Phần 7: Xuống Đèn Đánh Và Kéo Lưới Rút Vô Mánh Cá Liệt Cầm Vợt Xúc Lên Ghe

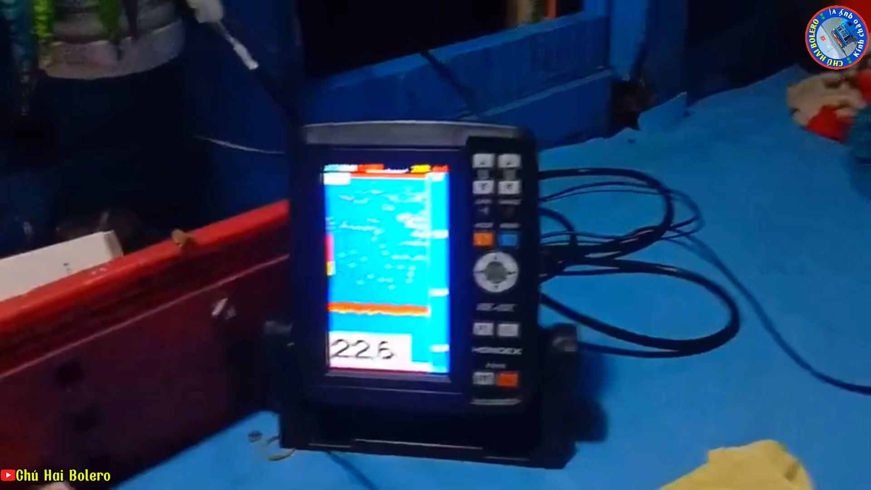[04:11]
cá đỏ kìa cái này nó đỏ trên đó là cá cơm còn ở dưới tầm dưới nước sau đó là cá đất cũng thua
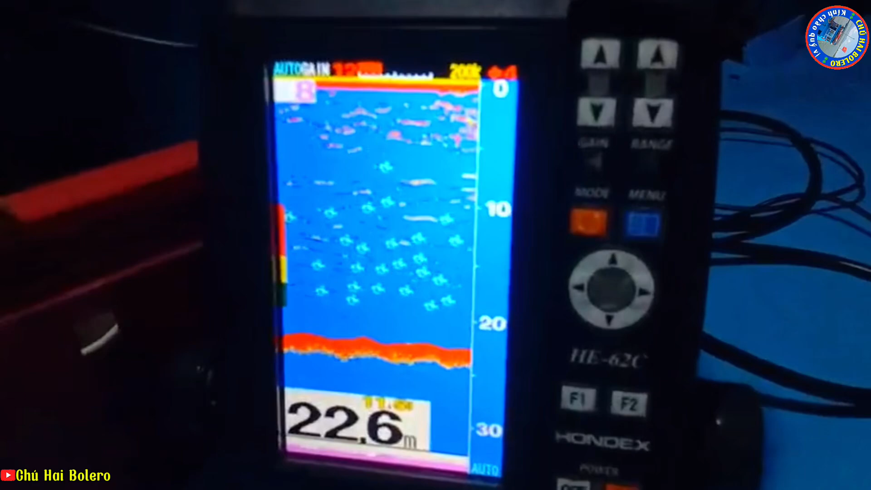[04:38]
On screen: depth 22.6 m
bây giờ cá còn ở trên đỏ luôn nha